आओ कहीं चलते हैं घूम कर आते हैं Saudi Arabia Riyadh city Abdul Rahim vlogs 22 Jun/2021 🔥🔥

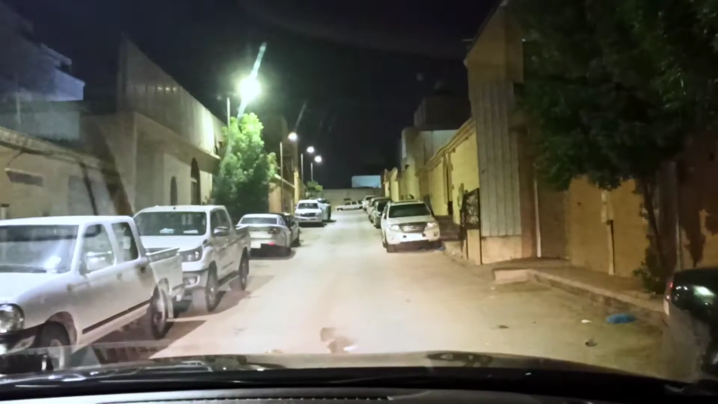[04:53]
तरह हारा दिखता है ना गली हमारे वाह के गाउं की गली तो पुरा अंधेरा अंधेरा रहता है यह तो कितना हो जाला देखो हर तरफ लाइटिंग ही लाइटिंग